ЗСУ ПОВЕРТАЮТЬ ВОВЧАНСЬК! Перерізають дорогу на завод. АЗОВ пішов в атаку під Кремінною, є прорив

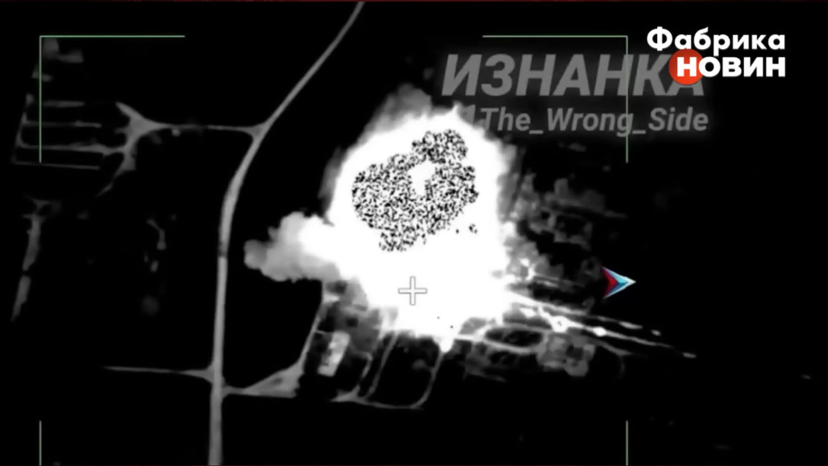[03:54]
і не ракету, а ударний дрон даруєте, при цьому особовий склад, котрий вивантажував.
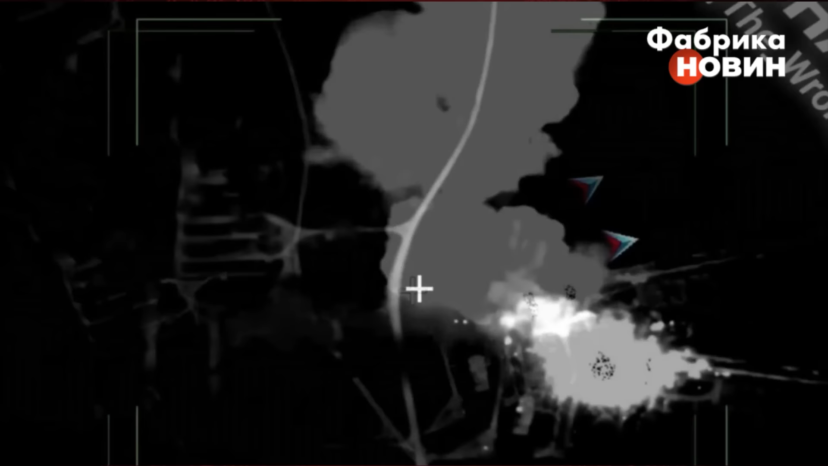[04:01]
Імовірно, це був БК, не знав про цю загрозу із неба, тому продовжував свою роботу.